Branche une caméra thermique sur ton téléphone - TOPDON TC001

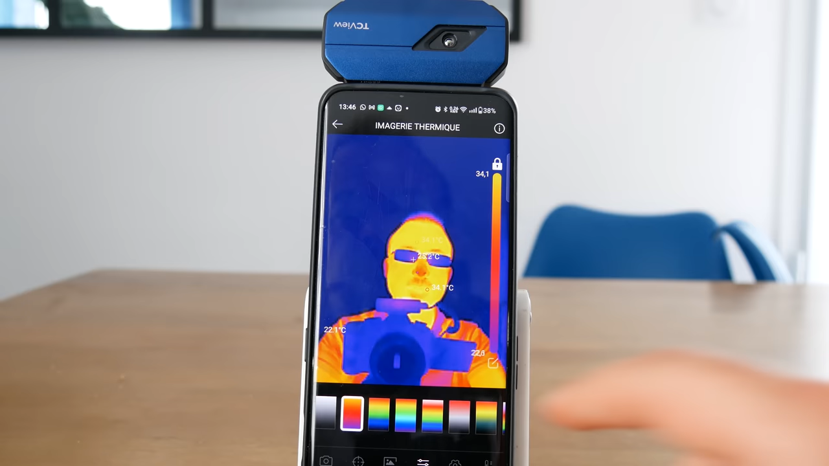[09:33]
Vous allez pouvoir changer les couleurs du diagramme.
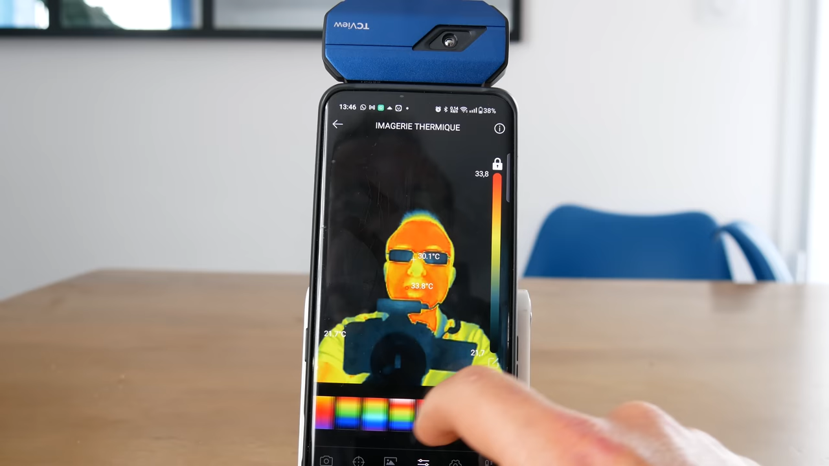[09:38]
Alors, c'est tout bête, mais ça permet de révéler parfois certaines zones, certains éléments que vous n'aviez pas vus avec la partie diagramme standard.
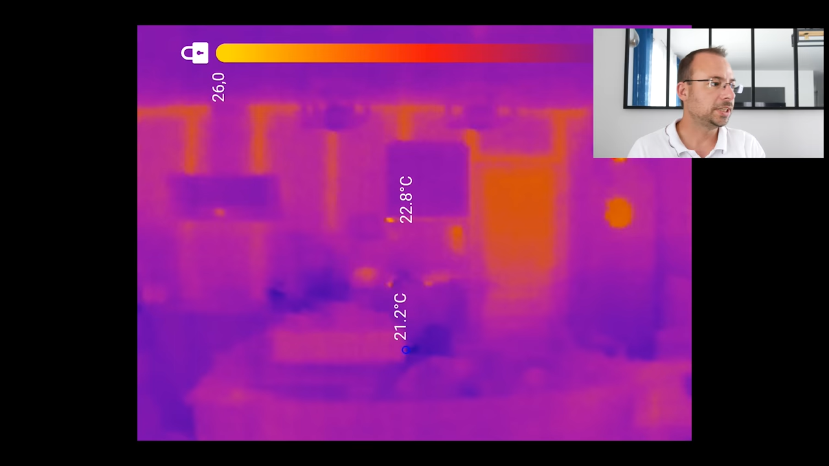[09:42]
On screen: min 21.2°C
Et vous allez voir que le changement de couleur aide vraiment radicalement à mieux appréhender les différents éléments à l'intérieur de la pièce. Donc ça, vous l'avez vu tout à l'heure, c'est les montants de placo au niveau de Mac Cuisine.
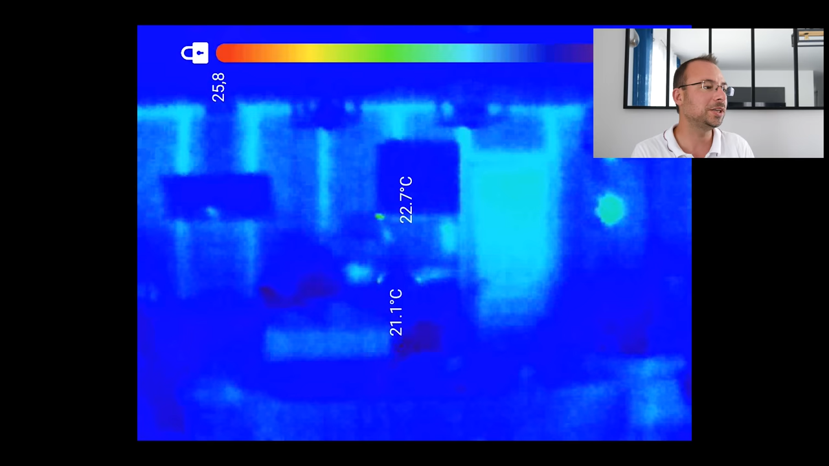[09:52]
Et là, tout de suite, le diagramme vert et bleu montrent ces montants de manière beaucoup plus flagrante.
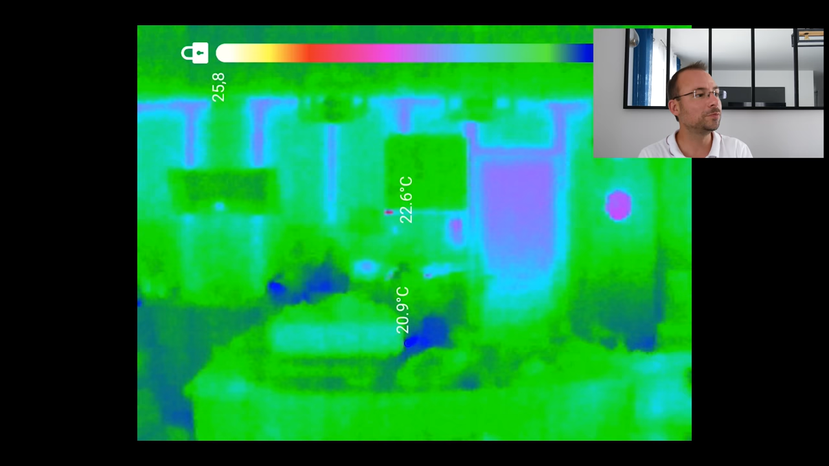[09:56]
On screen: min 20.9°C
Alors là, un petit peu moins, forcément, il faut trouver le bon, celui qui est véritablement adapté.
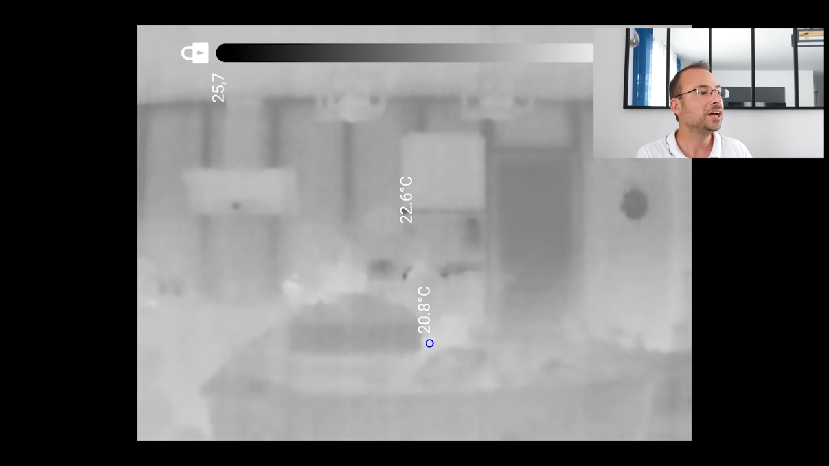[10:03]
La vision infrarouge, en tout cas qui paraît infrarouge, est plutôt cool aussi.
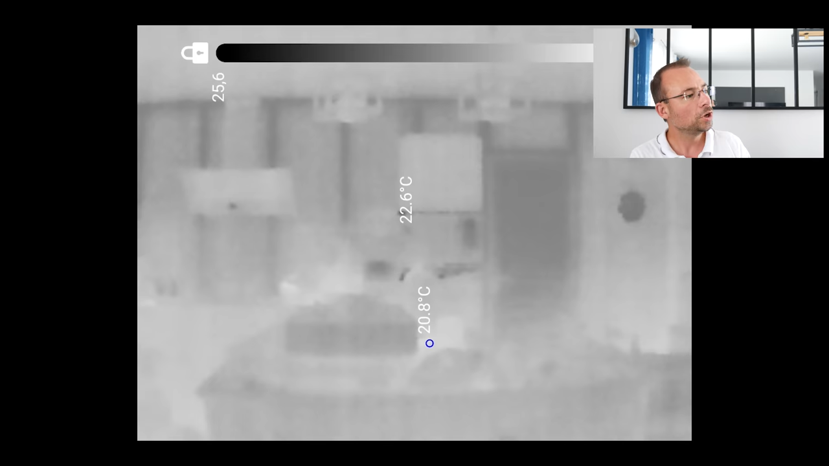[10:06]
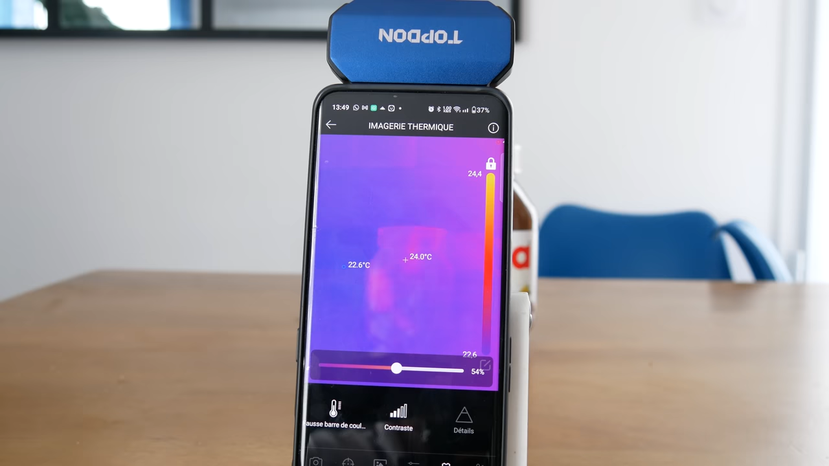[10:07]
On screen: spot 24.0°C
Vous allez aussi pouvoir accroître les contrastes, alors plus ou moins de manière artificielle,
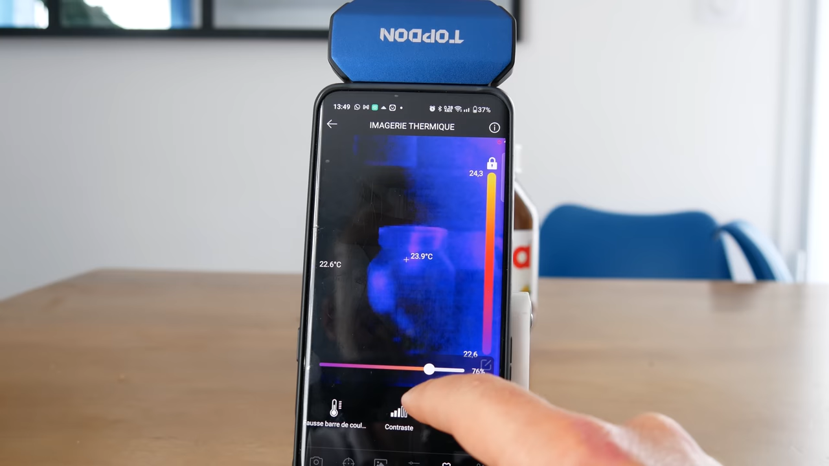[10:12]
On screen: spot 23.9°C
et révéler un certain détail de manière un petit peu plus nette, en fonction des réglages que vous allez réaliser.
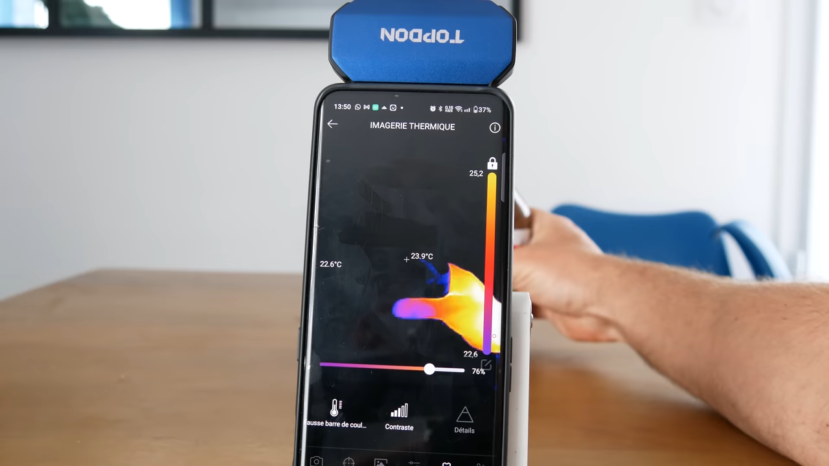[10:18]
On screen: spot 23.9°C
Là, par exemple, je vous ai mis un petit peu de Nutella. Forcément, vous avez un contraste adaptatif qui va révéler un petit peu mieux mon empreinte que si c'était réglé de cette manière-là.
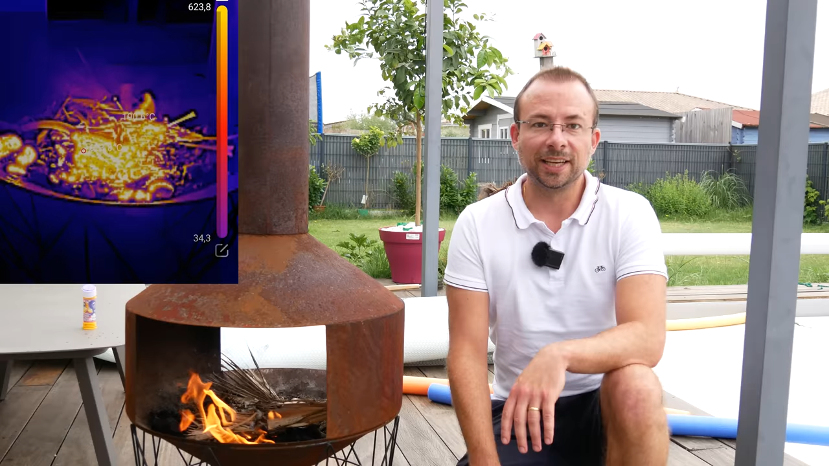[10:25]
Et si d'aventure, vous souhaitez travailler sur des zones à dégagement de chaleur plus intense, vous allez retrouver aussi un paramètre sur l'application pour ça.
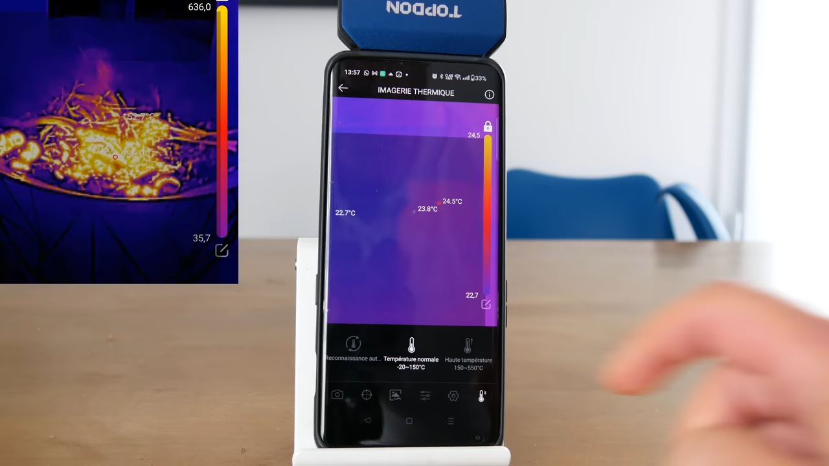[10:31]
Vous pouvez, par exemple, basculer en mode haute température, qui va étudier les variations sur du 150-550 degrés. Ce qu'il faut en retenir, c'est que ça marche redoutablement bien.